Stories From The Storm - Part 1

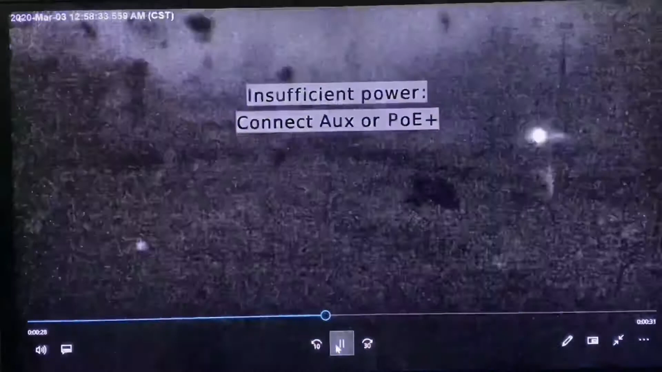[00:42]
We see the power of that twister as it's going through.
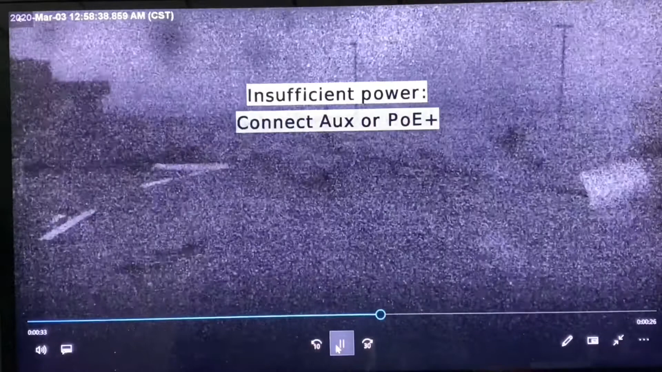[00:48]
A lot of people ask, you know, from a family standpoint, what did that sound like going through your neighborhood?